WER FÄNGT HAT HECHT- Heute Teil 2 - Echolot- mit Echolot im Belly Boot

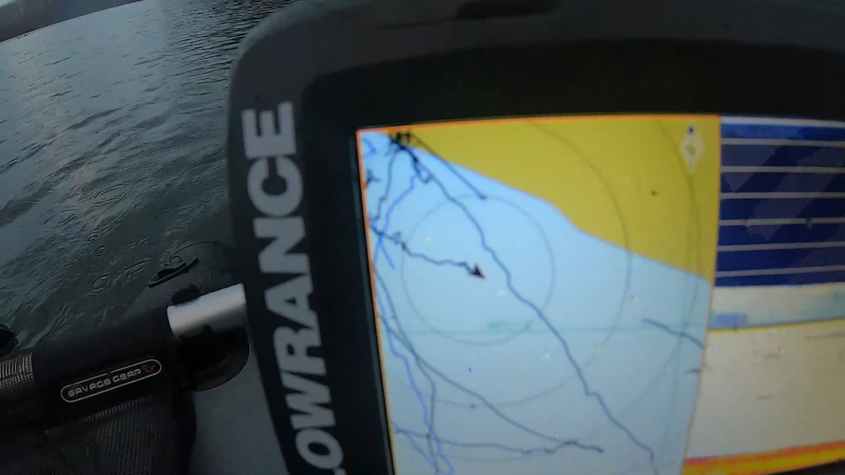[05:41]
Also dieser Pfeil, das bin ich und ich treibe jetzt so ein bisschen von der Stelle weg, wo ich vorher gewesen bin. Jetzt gehe ich ein bisschen darüber.
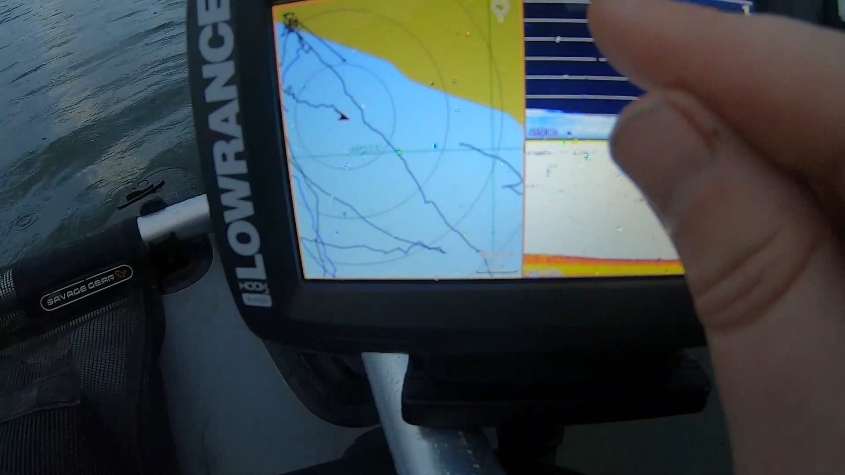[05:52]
Hier könnt ihr diesen Untergrund sehen und diese Darstellung von dem Gewässer und auch von der Gewässertiefe. Diesen 41 Meter könnt ihr eben hier sehen und da gibt es noch keine Fische, die jetzt hier großartig unterwegs sind.
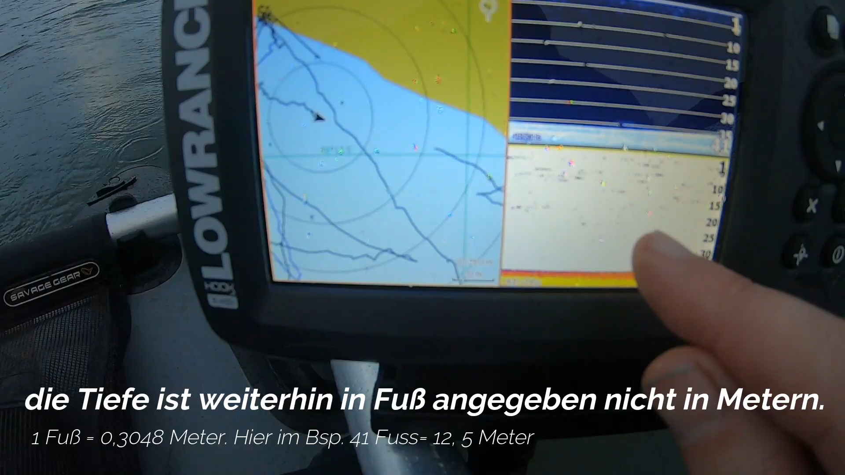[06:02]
Jetzt fahre ich mal an eine Stelle. Ich gucke mal beim Navi, dass ich euch die zeigen kann.
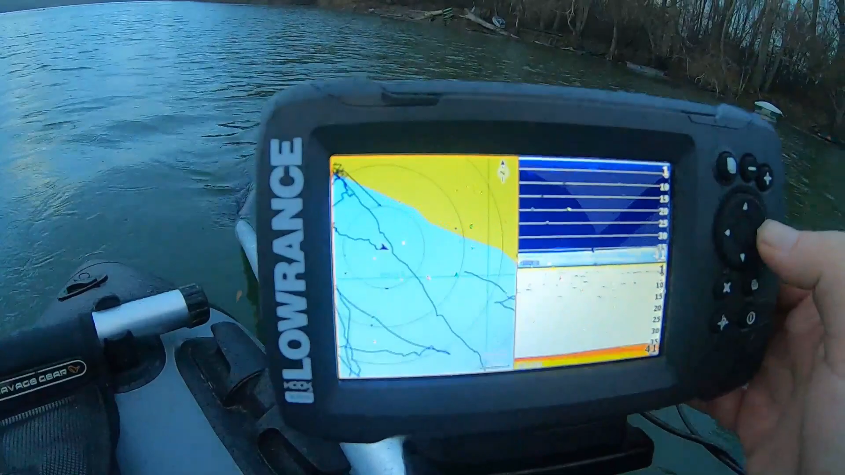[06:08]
Ich fahre jetzt mal an eine Stelle, die ist ein bisschen tiefer. Ich versuche jetzt mal so ein bisschen auf die Höhe zu fahren, wo ich an das Gewässer reingegangen bin.
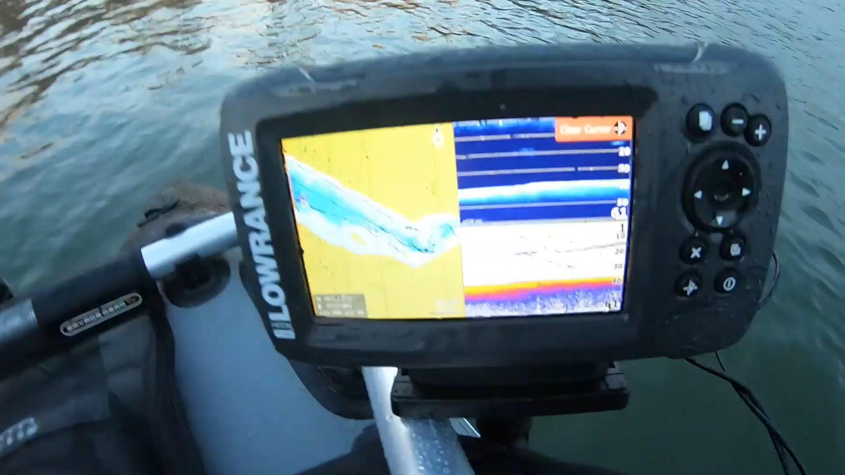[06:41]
Deswegen hole ich euch mal direkt dazu. So, ich hoffe, man kann das sehen. Hier auf dem Echolot seht ihr überall Reflektionen.
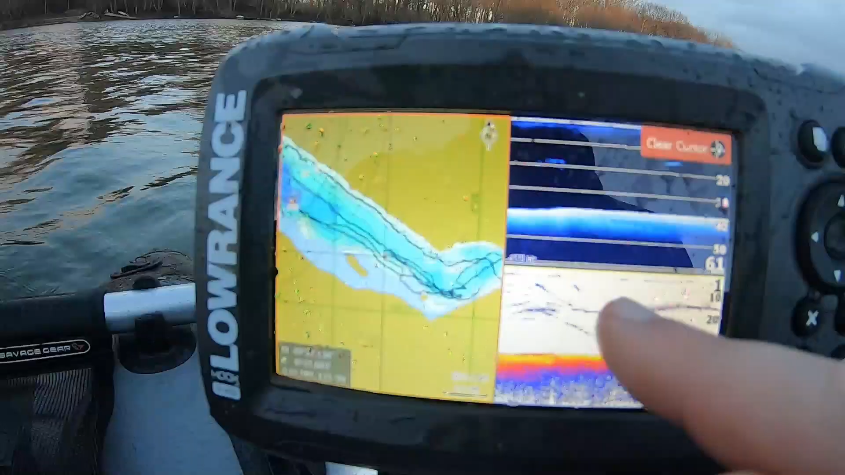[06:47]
Das kommt von den Luftblasen in den Fischen, sprich also ihre Schwimmblase. Die wird dort abgelichtet und ihr seht jetzt hier, dass hier ein Schwarm vorbeizieht. Das sind Fußangaben, das heißt, das sind 20 Fuß.
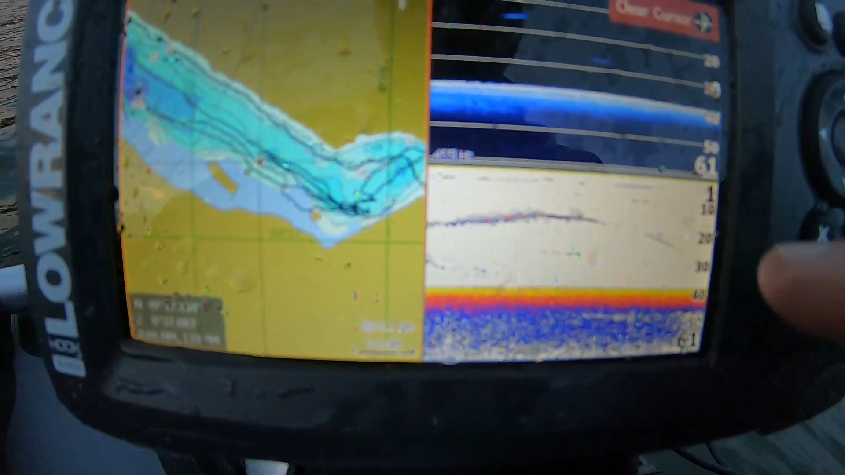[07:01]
Ich glaube, ein Fuß hat ungefähr 30 Zentimeter. Das heißt, das sind jetzt ungefähr auf 6 Metern, wo jetzt so ein Fischschwarm bei mir vorbeigezogen ist.
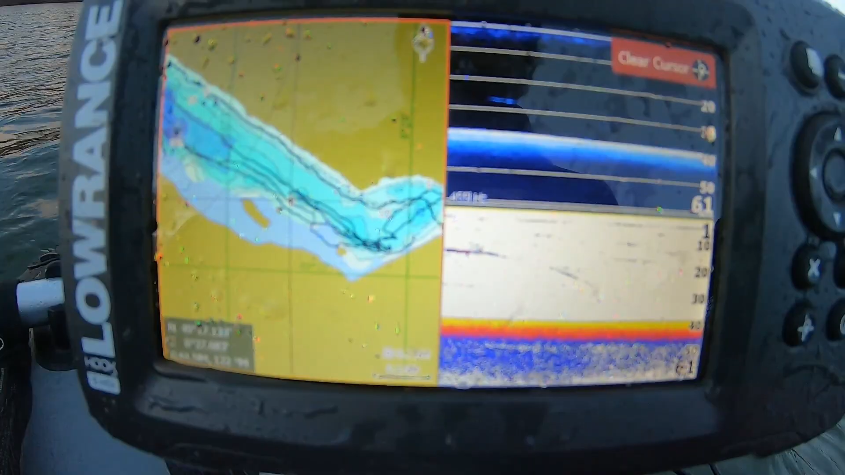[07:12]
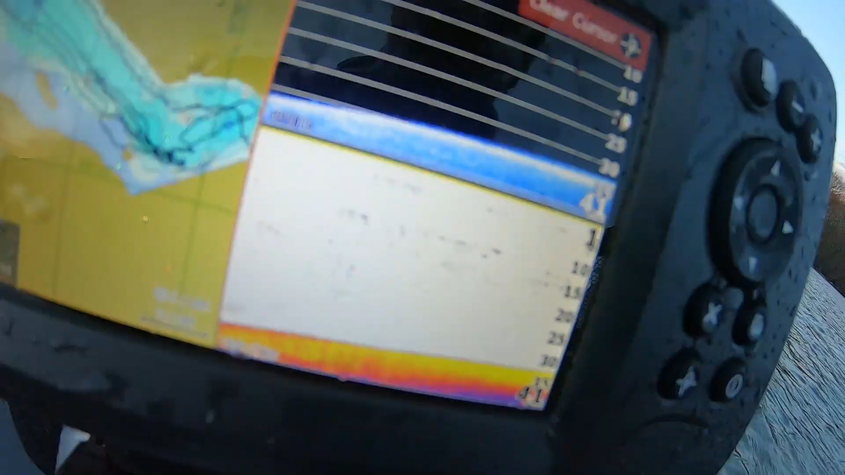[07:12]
Normalerweise stehen hier unten tatsächlich dann auch die Räuber, die ich sehe mit diesen Sicheln.
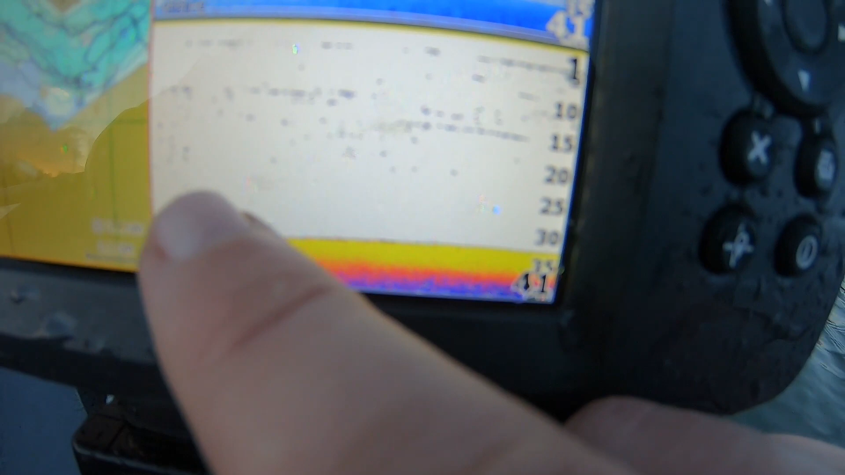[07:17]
Das heißt, hier sehe ich momentan nichts.
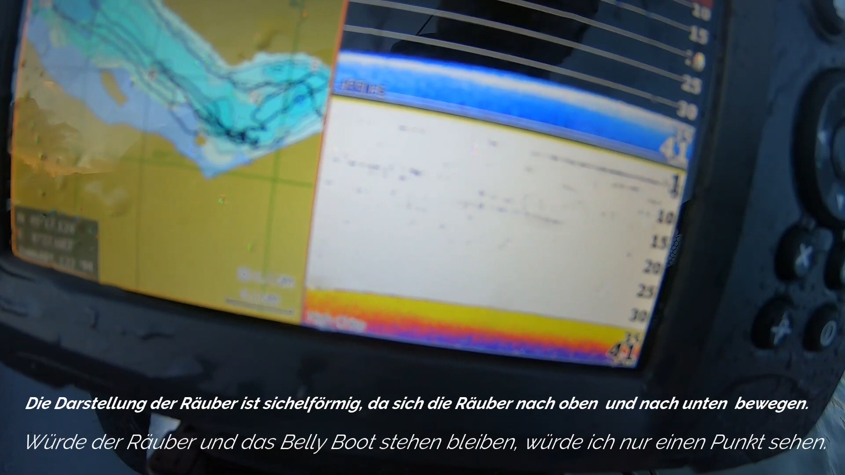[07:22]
Also kann es gut sein, dass das Friedfische sind oder dass die Räuber, die jetzt endlich auf dieser 3 Meter Höhe ungefähr verfolgen. Kann ich nur rauskriegen, indem ich mal eine Route auswerfe und mal versuche, an einen der Räuber dran zu kommen.
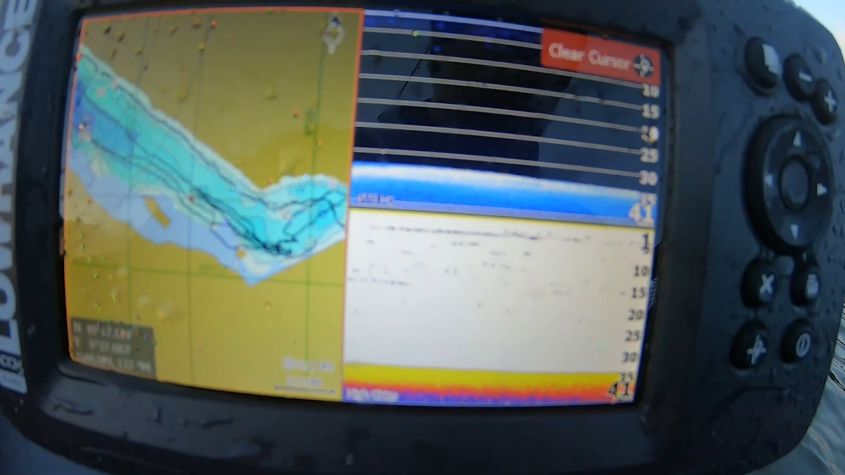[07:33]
Und das werde ich jetzt auch direkt tun. Jetzt kann man auch sehen, so der Einsatz von meinem Rutenhalter.